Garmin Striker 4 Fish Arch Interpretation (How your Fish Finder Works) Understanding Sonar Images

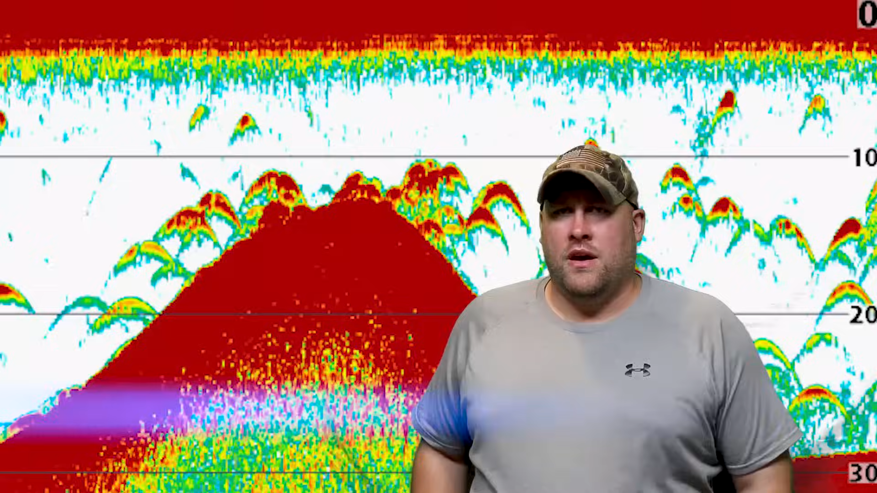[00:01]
What's up everybody it's OneCastOneFish and today I'm bringing you the video that we've all been waiting for.
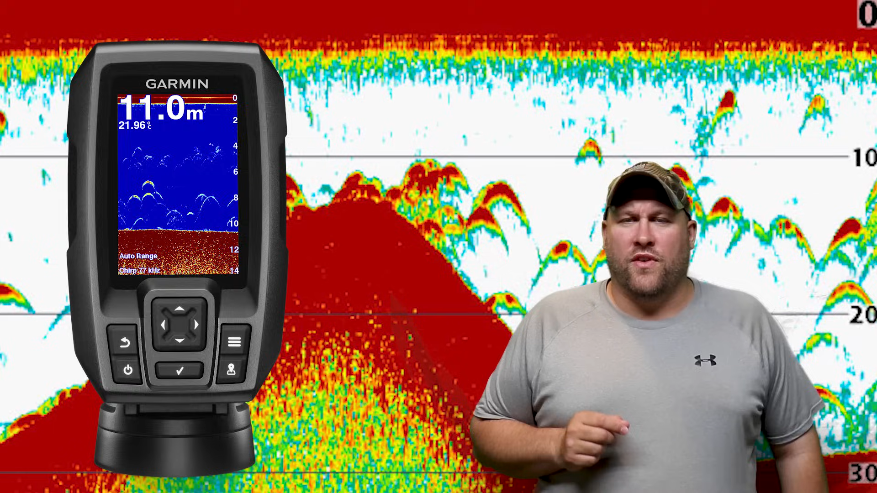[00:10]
On screen: depth 11.0 m
Today I'm going to be using my Garmin Striker 4 fish finder to bring you one of the most important yet confusing lessons for interpreting what you see on your sonar screen.
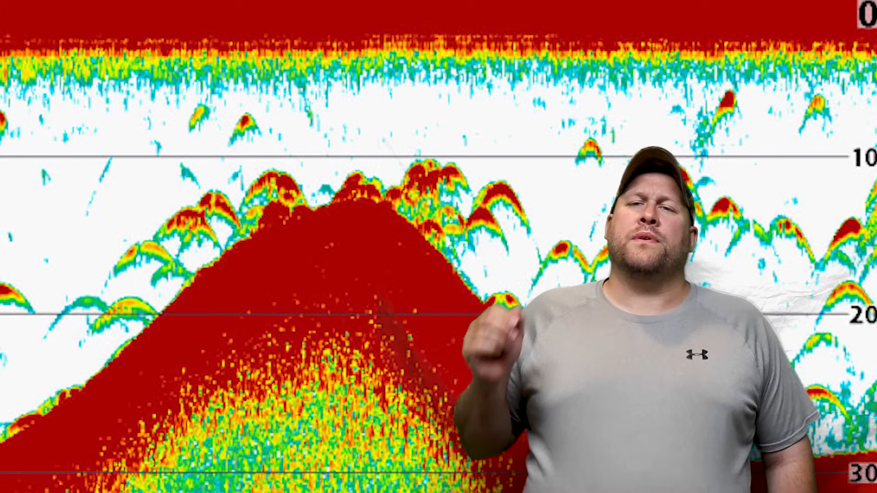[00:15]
Now this video is packed with three great lessons to help you better interpret what you see on your fish finder screen.
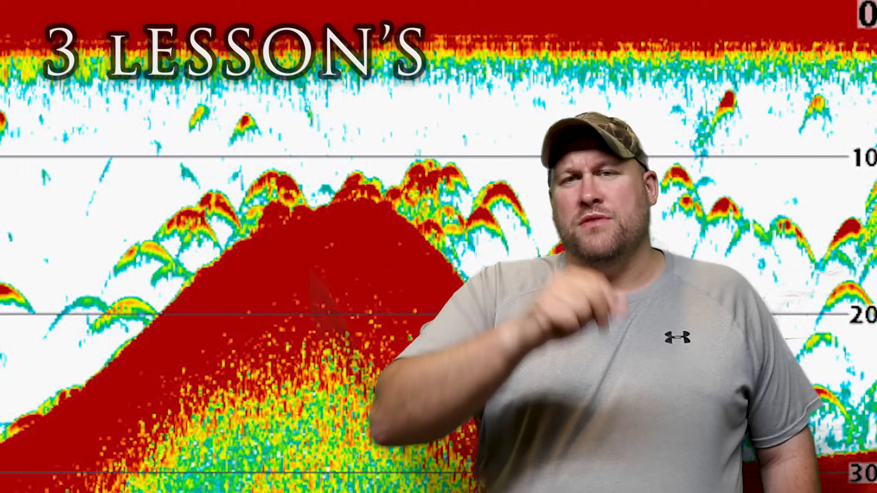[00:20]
First we're going to discuss how a transducer works.
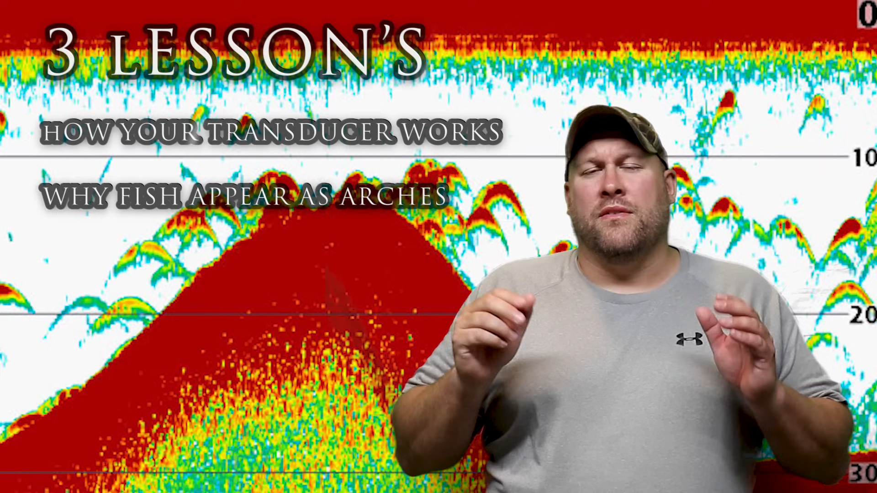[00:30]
Second we're going to talk about why when you see a fish on your fish finder screen it shows up as that arch. And third we're going to learn how to use our fish finder screen to help us determine the location of the fish around our boat. If you have not already be sure to hit that subscribe button in the lower right hand corner. Also don't forget to hit that bell notification so you get notified the next time there's a OneCastOneFish video available on YouTube.
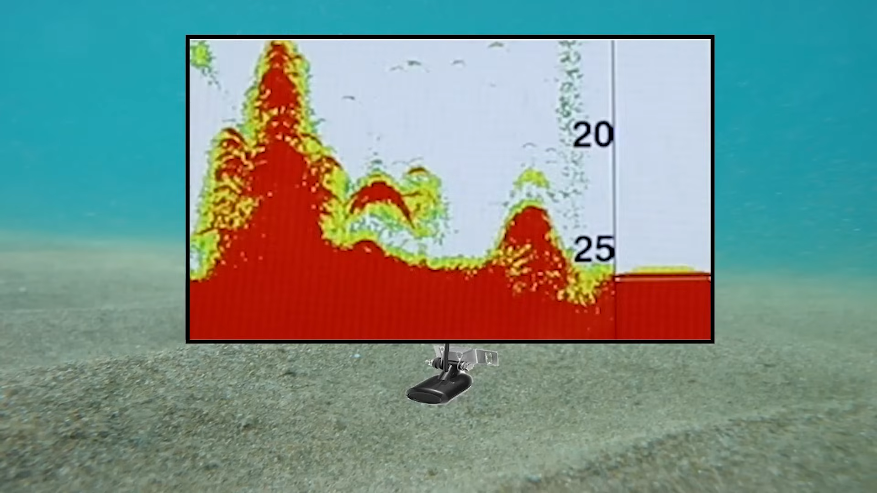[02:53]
however our fish finder receiver is taking that three dimensional data and converting it to a two dimensional image.
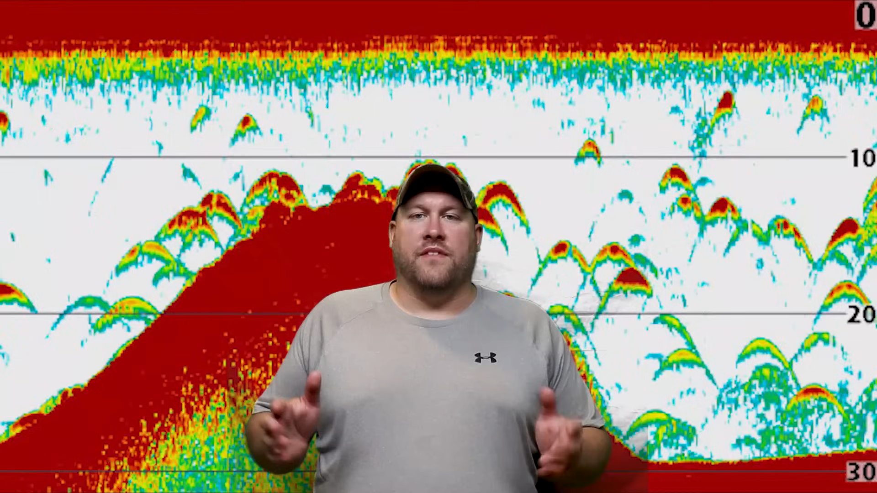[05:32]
Now the final thing I want to cover is how to interpret your sonar display to determine where those fish are in relation to your transducer cone and your boat.
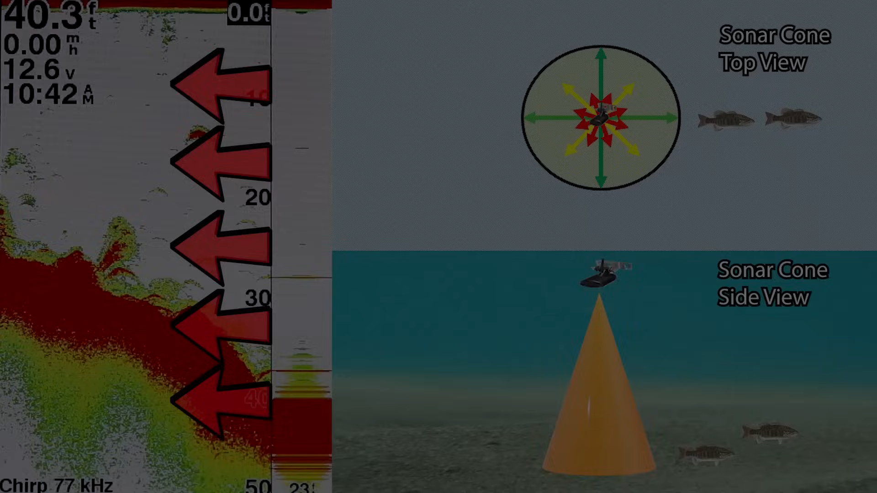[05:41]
On screen: depth 40.3 ft
One thing I want to point out is our fish finder's display moves from right to left. That means everything we see on the right hand side of the screen is new fresh data or everything on the left is in the past or history. Now if you look here on the right hand side of the screen you'll see our first fish is starting to enter the transducer cone. Now you'll see that our first fish is directly beneath the transducer. Now at this point the second fish is actually starting to enter the transducer cone while the first fish is beginning to make its exit.
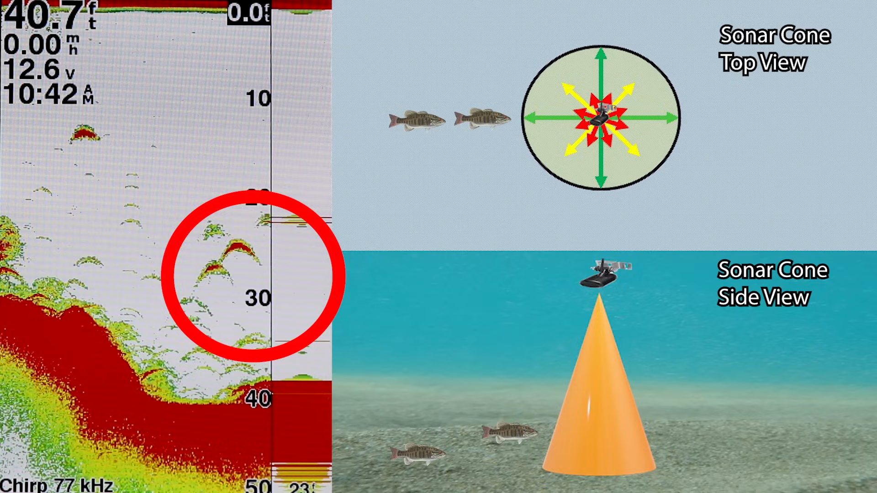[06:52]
On screen: depth 40.7 ft
At this point you'll see our second fish is beginning to exit the transducer cone as well. And at this point you'll see our second fish has completely exited the transducer cone. It's at this point that neither fish is now within the cone of our transducer. What this means is that even though the fish are still showing up on our sonar screen
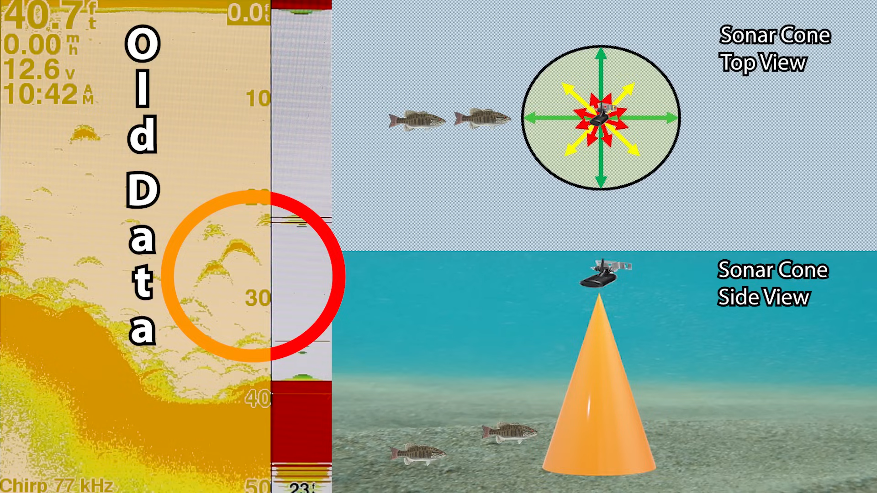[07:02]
the fish are no longer within the radius underneath the boat that's covered by the transducer cone. The fish are located somewhere outside of that cone now. I hope this video sheds some light on why fish show up as arches on your fish finder screen. Now be sure to check out some more one cast one fish videos dealing with the Garmin Striker 4 and other fish finder tutorials which will help you better understand what's going on in the water under your boat. Now again if you haven't already be sure to hit that subscribe button and bell notification